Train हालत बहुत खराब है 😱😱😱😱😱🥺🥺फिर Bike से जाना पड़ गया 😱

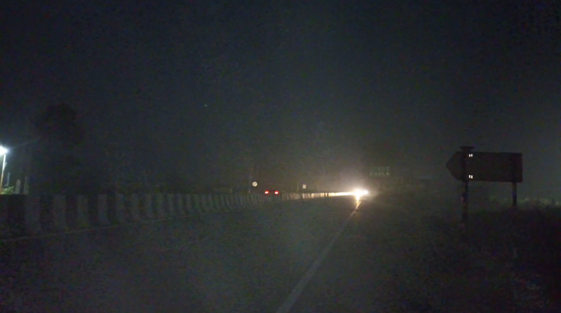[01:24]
धुआं देख सकते हैं आप और अंधेरा देख सकते हैं, चांद भी देख सकते हैं, देखो कितना प्यारा लग रहा है।